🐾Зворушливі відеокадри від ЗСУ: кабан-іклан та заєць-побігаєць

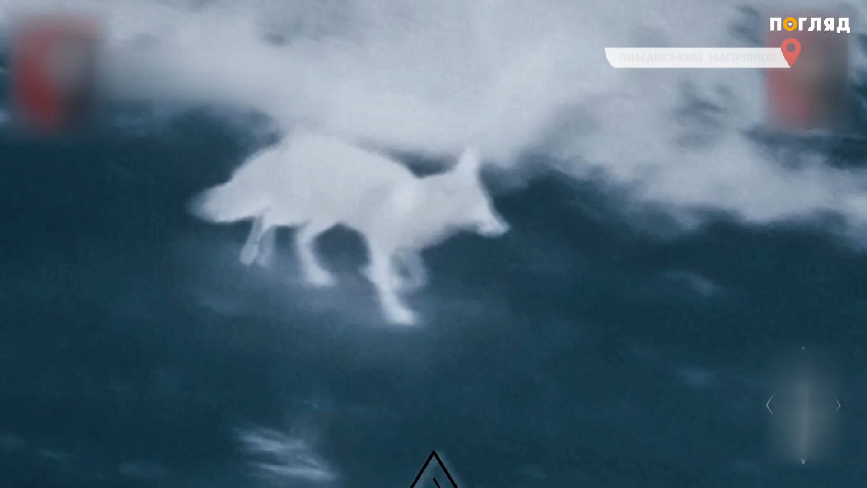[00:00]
Сили оборони України зафільмували тварину в зонах ведення бойових дій на Донеччині.
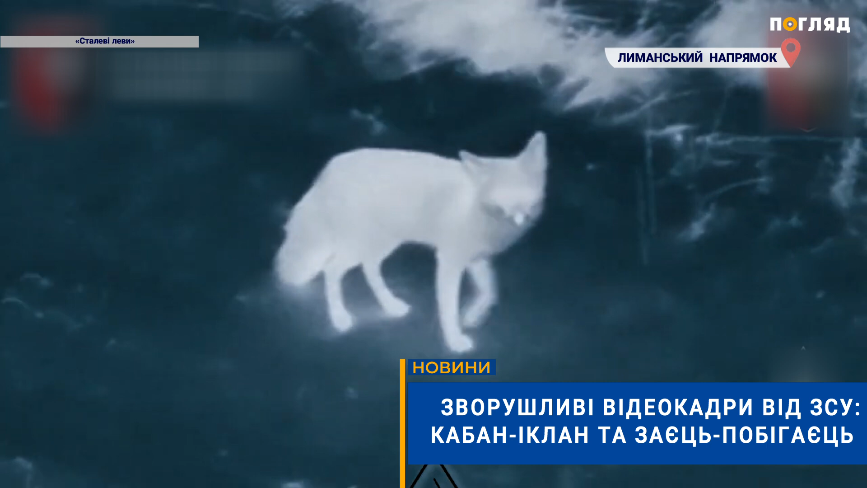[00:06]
Світу природи доводиться боротися за життя щоденно.
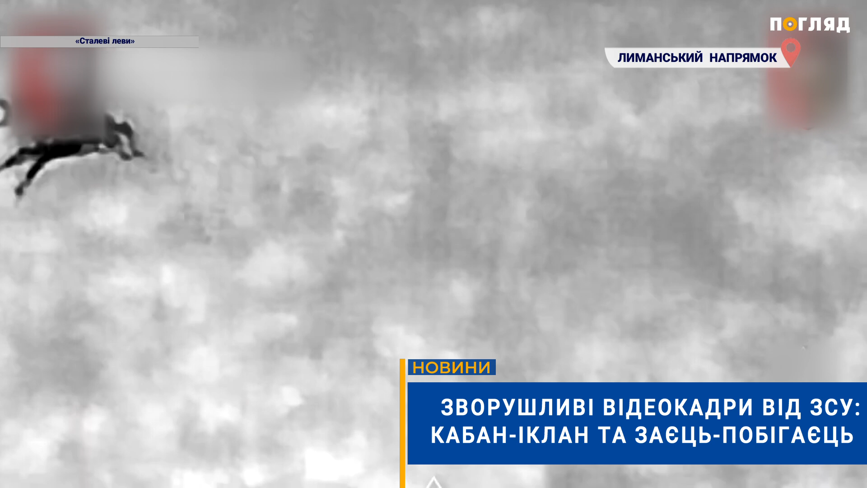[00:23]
У лісах Донбасу водяться не лише російські свинособаки. На відміну від них, диким тваринам вдається виживати у цьому пеклі.
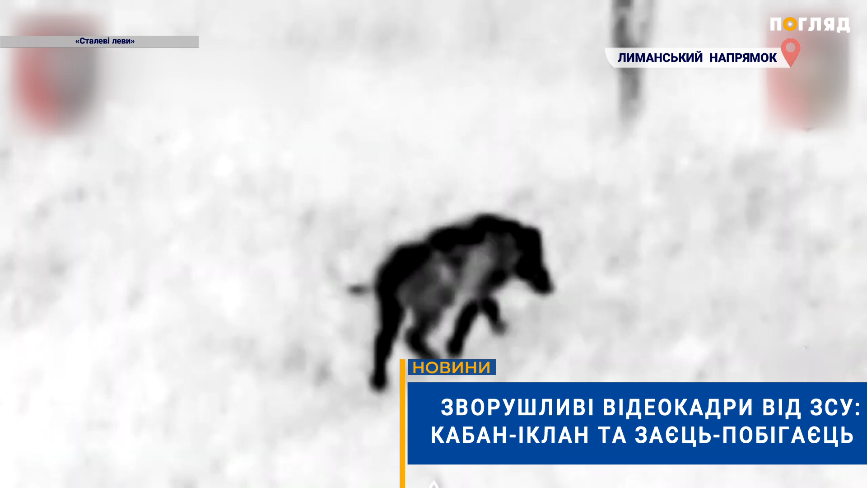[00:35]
Військові зауважили, лисицю Оленя Кабана зафільмувала група пілотів Богомоли зі 105-го батальйону бригади.